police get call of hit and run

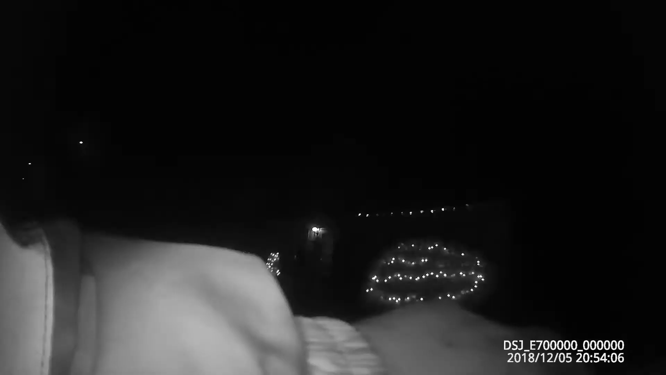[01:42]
This is Bob with Film the Police and it appears that police responded to a hit and run on this car. So now they're going to go into the house. I always tell people time and time again never let the police into your house. Never.
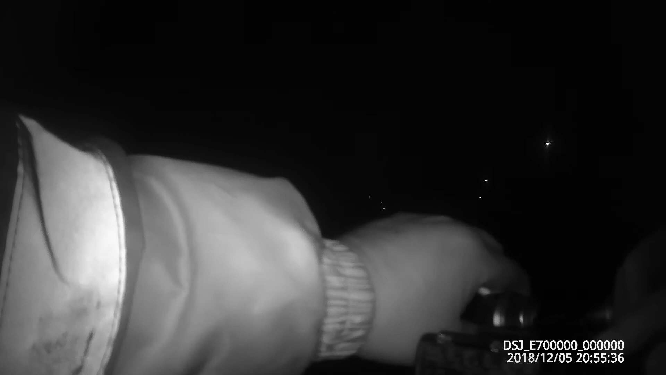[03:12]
so not much damage done to the car and the cops of course talked her to going inside